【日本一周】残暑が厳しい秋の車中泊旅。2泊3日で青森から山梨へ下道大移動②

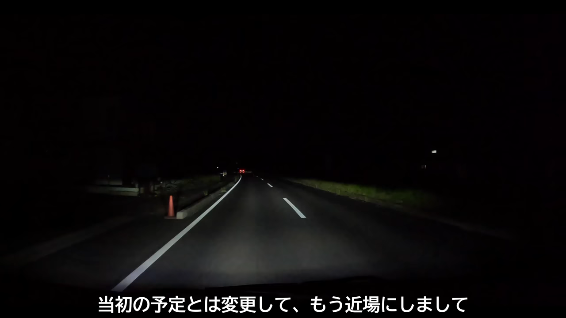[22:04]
なんだよー当初の予定とは変更してもう時間半にしまして明日ちょっとプラスで移動距離が長くなるという感じなので着いたらもうまた寝る準備を過ごして寝たいんだけどね今日も暑そう28度ありますね暑いです本
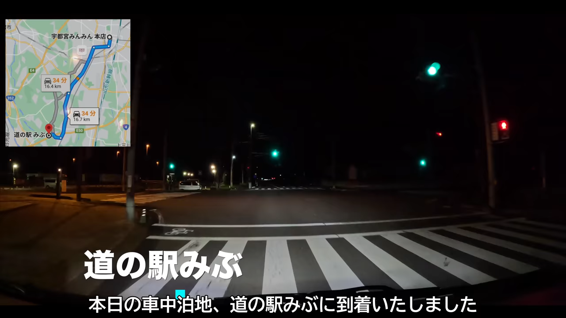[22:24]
日の車中泊地道の駅ミブに到着いたしましたミブ?うん